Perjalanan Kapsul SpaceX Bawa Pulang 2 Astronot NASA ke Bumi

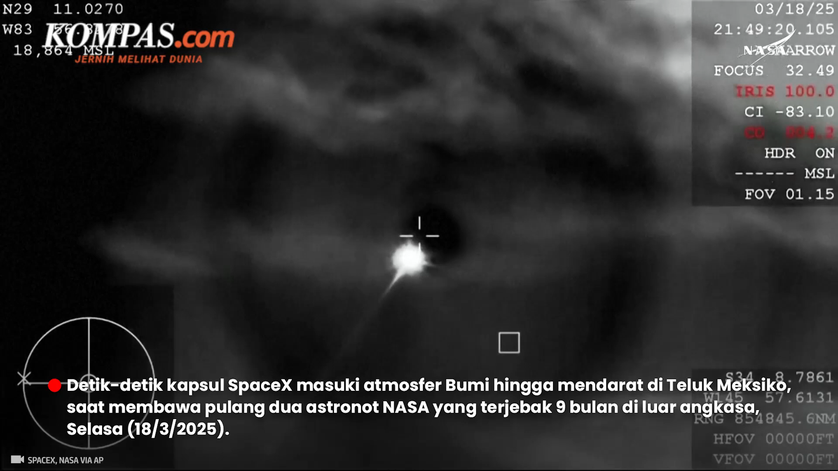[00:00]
Plasma Trail as Dragon re-enters the Earth's atmosphere, all of that is expected.